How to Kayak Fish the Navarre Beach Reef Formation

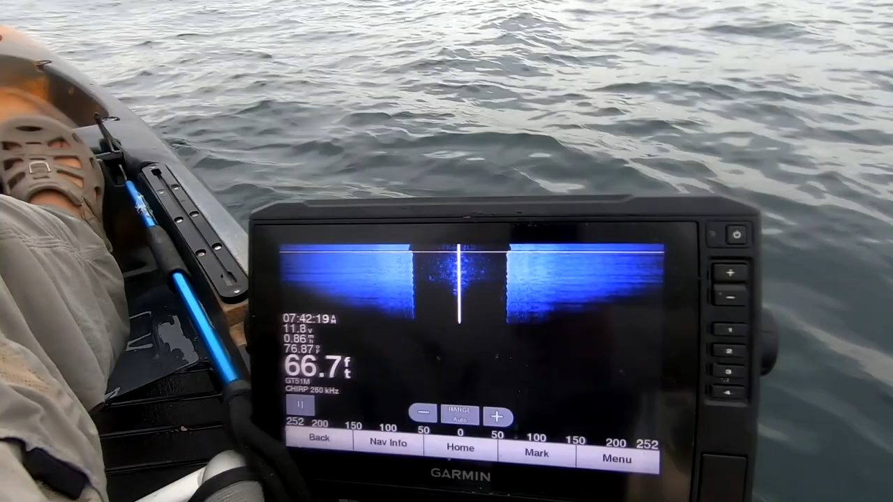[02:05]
On screen: depth 66.7 ft
Nothing really fancy is done to these settings. It's pretty much stock. It's probably gonna flicker a little bit. It is what it is. You're gonna get to see what I'm talking about here in a second. If you don't know anything about side scan, the black, we'll start with the center line, okay? The center line is the kayak, the black is the water column, and we are scanning pretty far out.
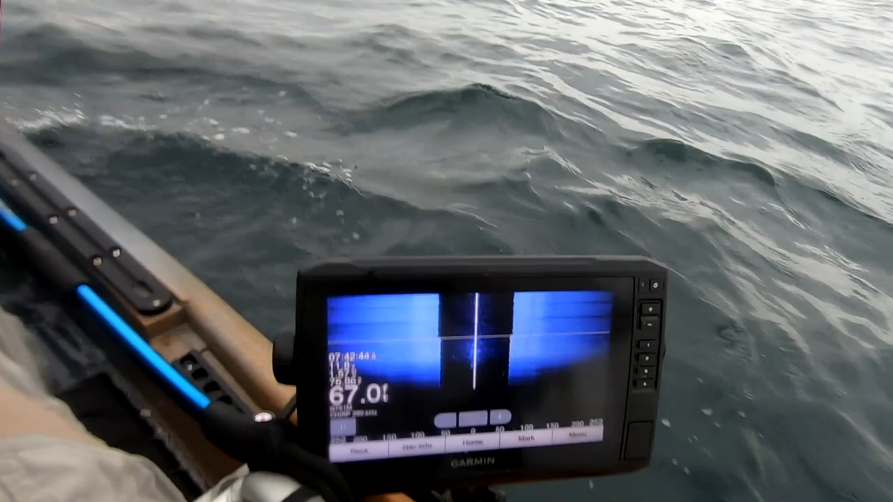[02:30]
We don't need to scan that far. We will bring it down to 100, okay?
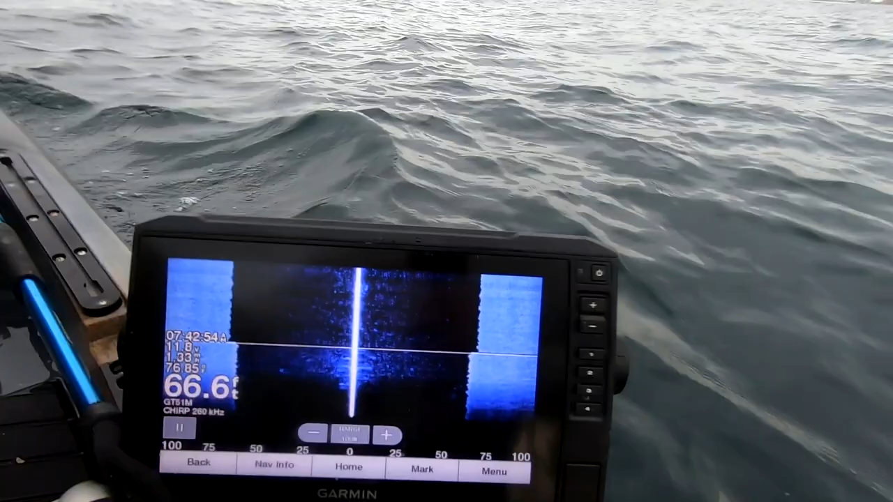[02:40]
Now, the white lines on the left and the right, or the solid white areas, white and blue, can't talk. Pedal and drive, you're gonna see structure. There's probably some structure there.
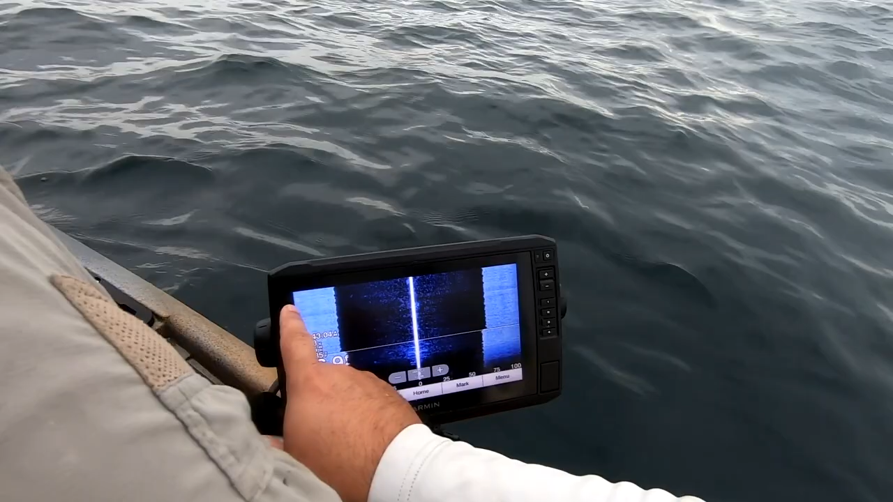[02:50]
You see a harder return, right? So it's gonna make that area look solid.
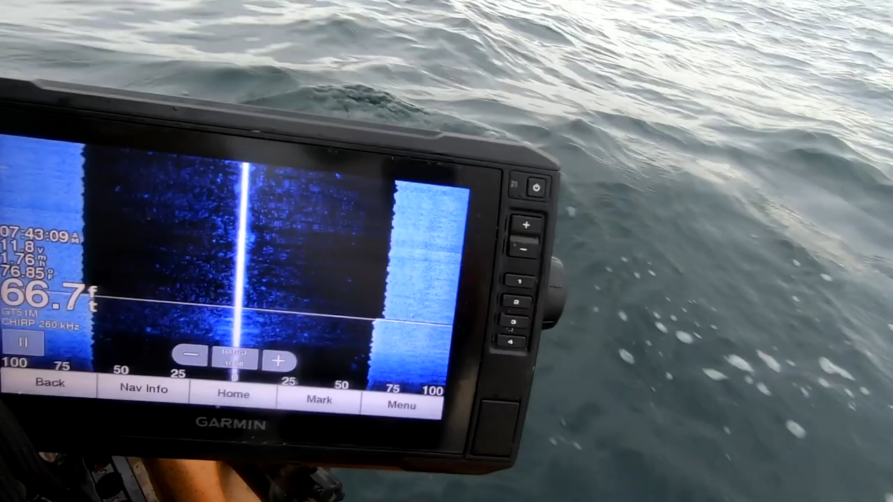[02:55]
We're just gonna pedal in a straight line and try to film it.
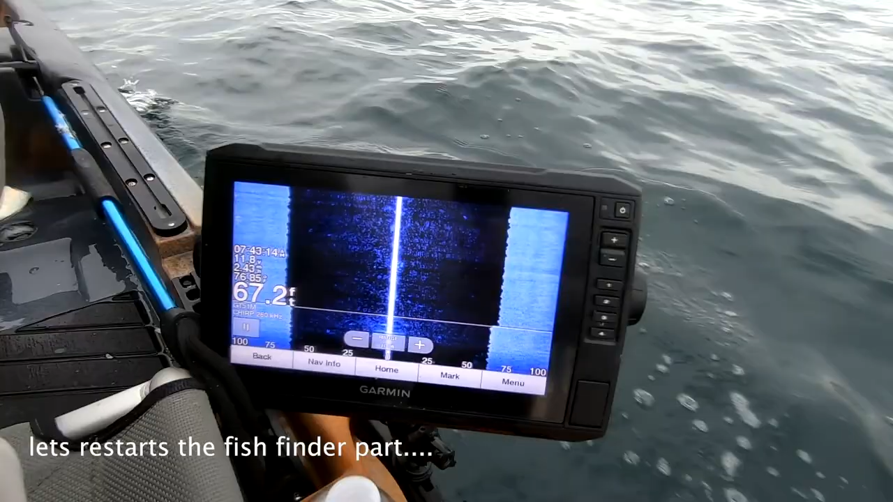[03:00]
Yeah, we're definitely some stuff off to our left. All right, so now we're gonna film the fish finder part. We're pedaling along, kind of messed up with the touchscreen.
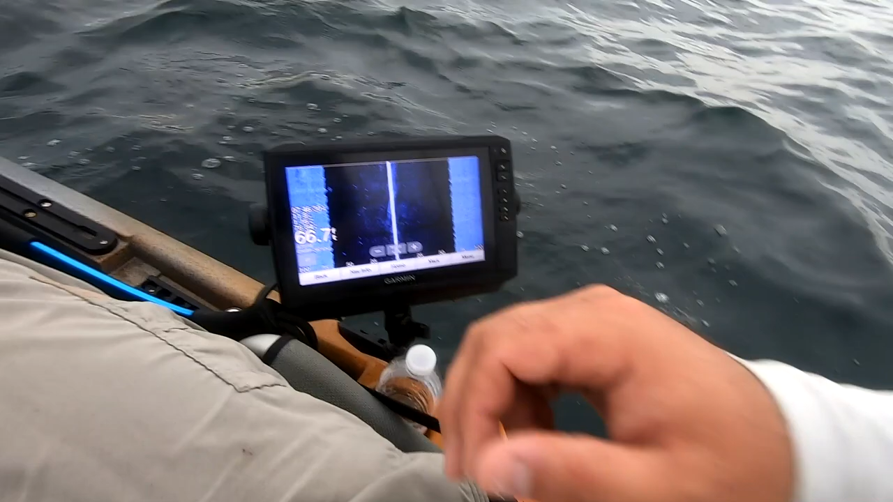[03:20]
We just found a bunch of fish right there, but we're going to start again. We found those fish there, okay? But we're just going to restart it. We're going to move on. We're going to find another cluster of fish.
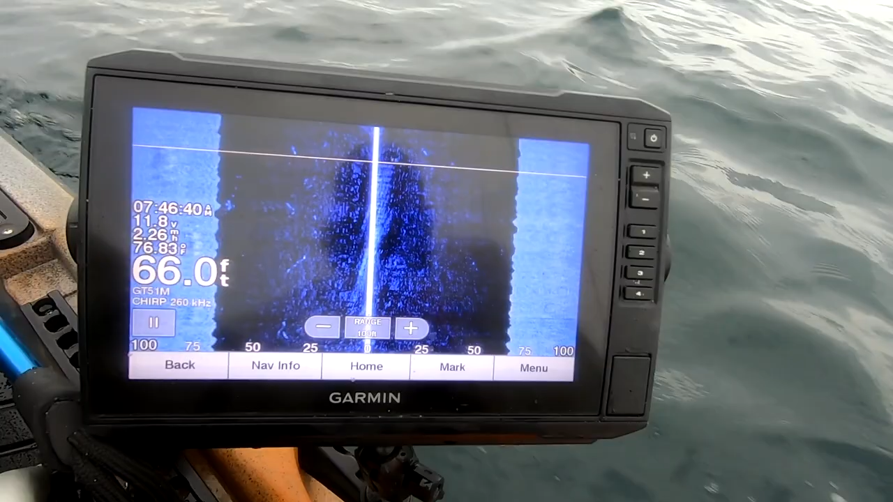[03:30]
On screen: depth 66.0 ft
And then that way you know that it's not luck. And you can do it too, very easy. You just need to learn to use your electronics. This solid white line going across means that is where it has restarted scanning. And we're off. We're cruising. Remember, look, I'm not using my GPS, so I'm not going to a place that I've ever fished out here. There are that many fish. There's that many pieces of structure.
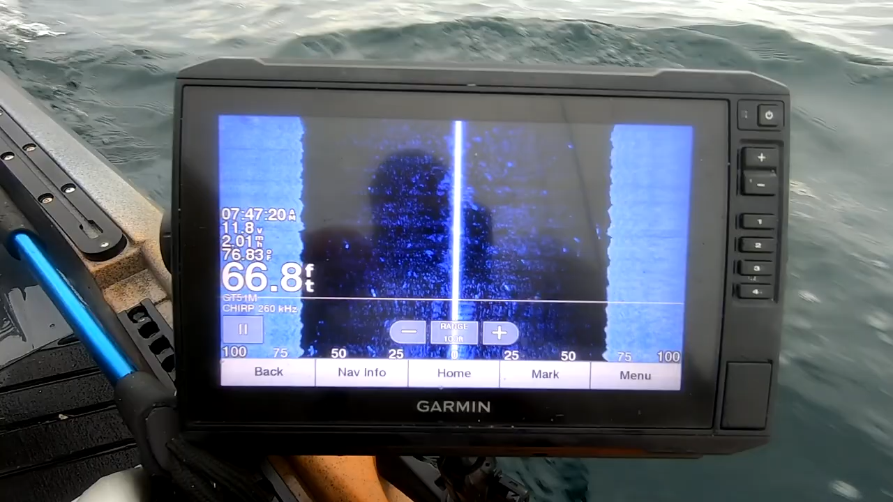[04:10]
On screen: depth 66.8 ft
I am just cruising along, waiting to see some kind of structure on the side scan. Look, there it is, right there. It's that quick. Right there. There it is. Now we're going to pause it. We're gonna zoom up. Okay, let's do it.
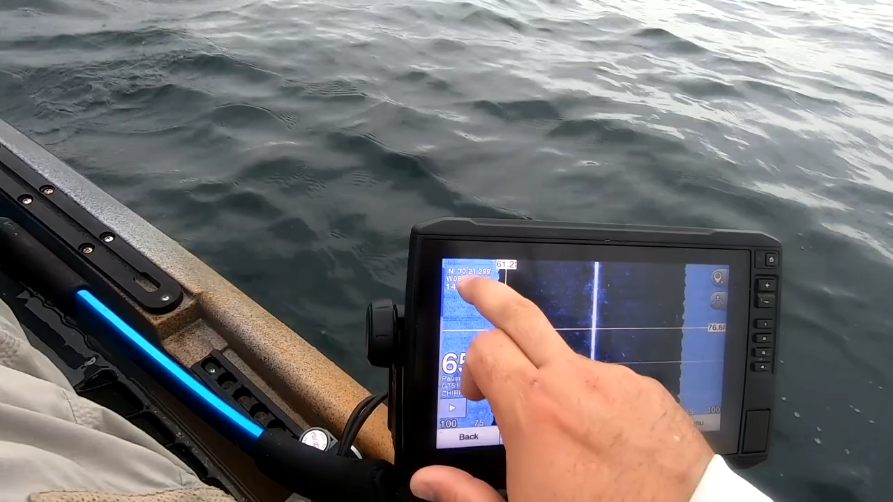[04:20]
Oh, let's unpause it. Let's go play real quick. We found it right there, okay?
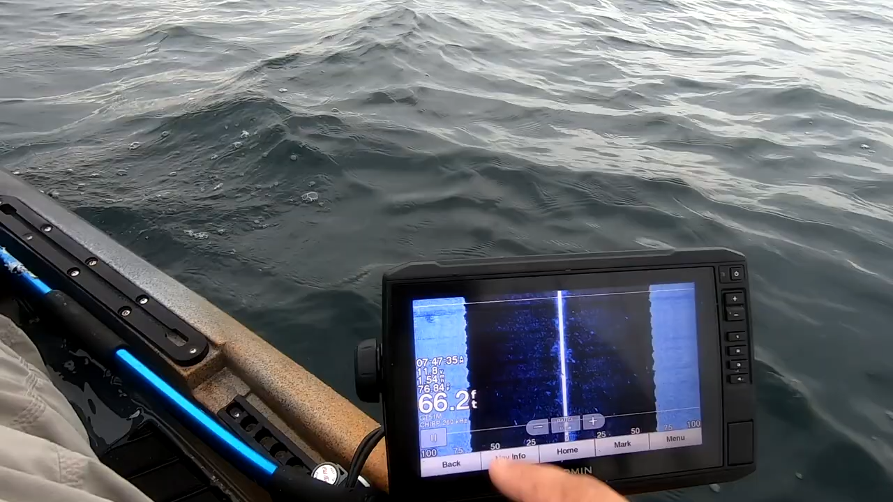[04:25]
We're gonna wait till it's further down here. We're gonna wait till all that structure right there is further down.
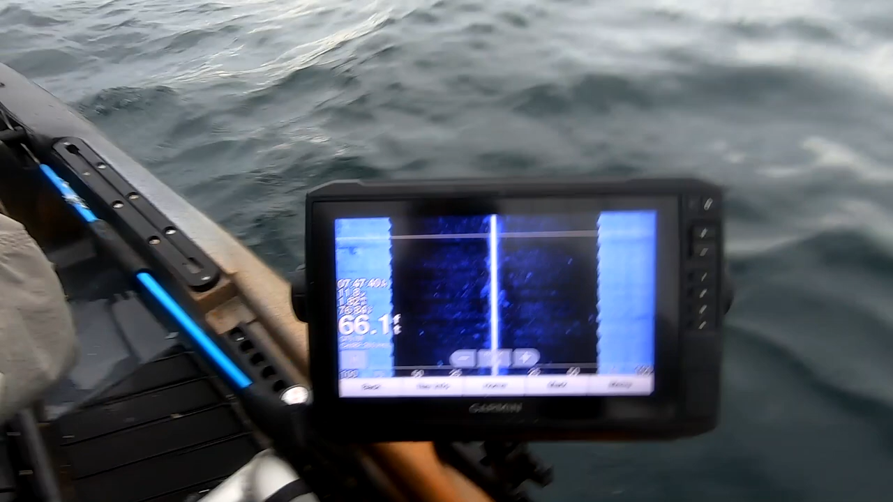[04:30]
So when we pause it, our information on the left is not in the way.
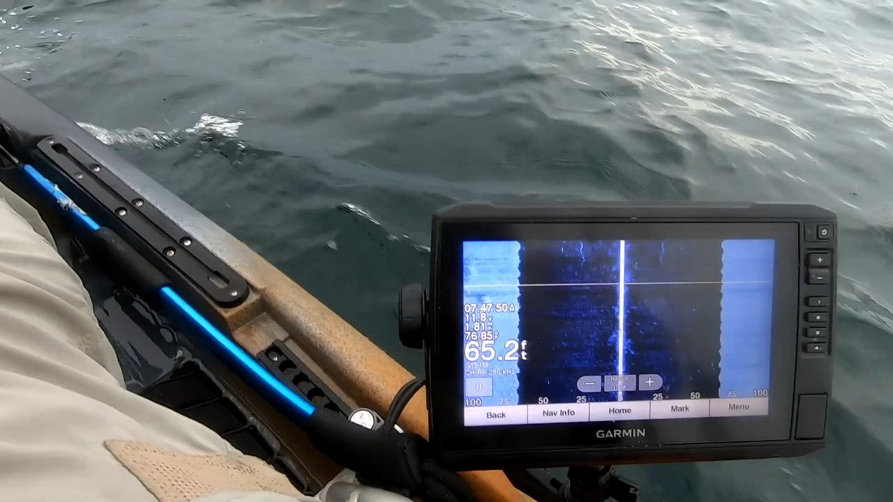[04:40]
Let's see if it'll work now. Pause. Okay, so we can click right there like that. We have that structure marked, okay?
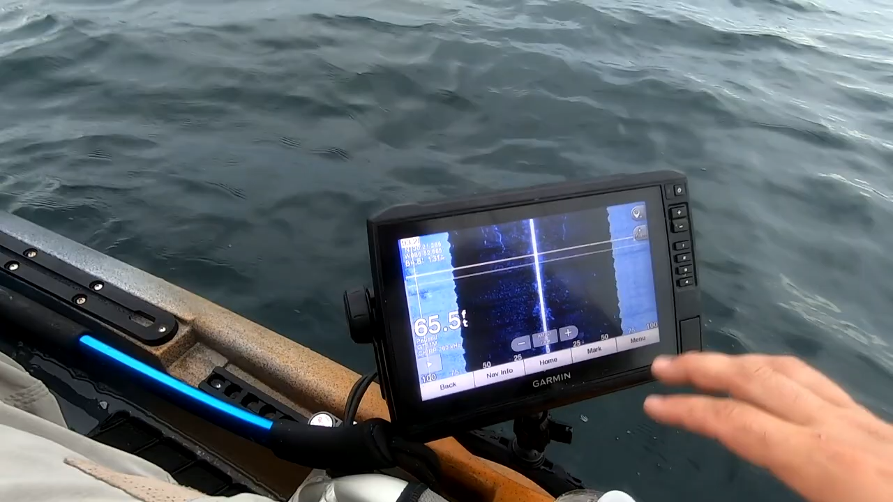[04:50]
Remember, the bottom's all sand, so any difference is there. Now, we're already marking these fish in the column too, so if we switch back to down scan, they're going to be below us.
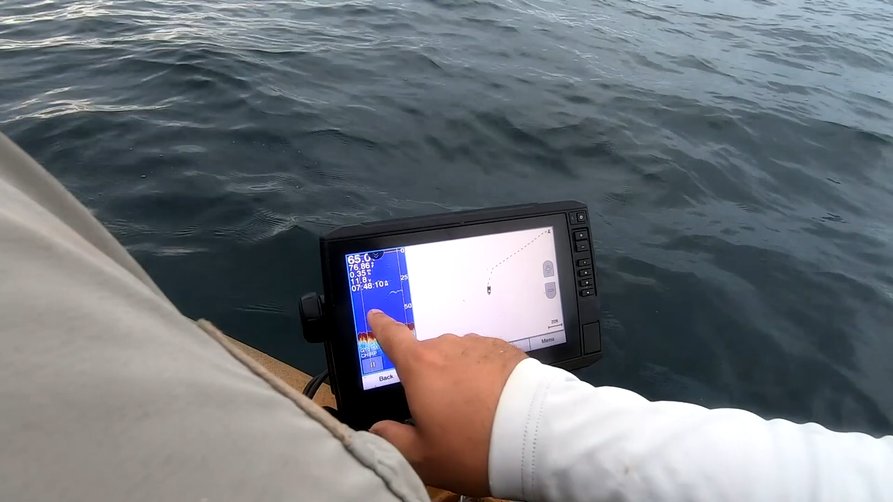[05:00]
See, we're already marking some here. They're there. See them? They're showing up right here. Those are all fish. Trigger fish, red snapper, whatever.